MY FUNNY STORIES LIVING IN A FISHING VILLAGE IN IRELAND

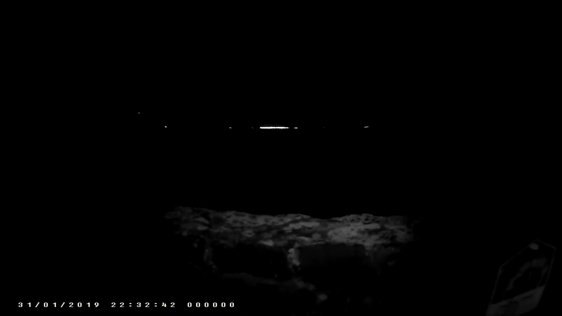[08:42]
See it well from here. We're right across the water there, and you'll see that long light. That actually is McGavery Prison, and
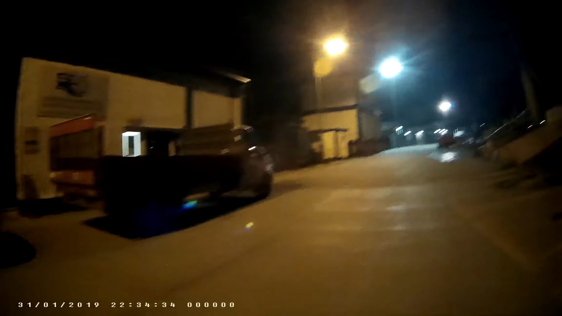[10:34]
The last time we've been here, it was very quiet. Here's a boat here, right?
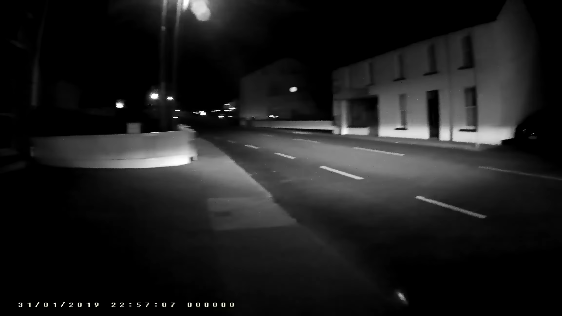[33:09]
Across there's the post office. There's a tiny post office. A lot has kind of changed. I can't remember what was here before, but these are newer houses. But there's, oh, for people that lives in Australia and America and stuff,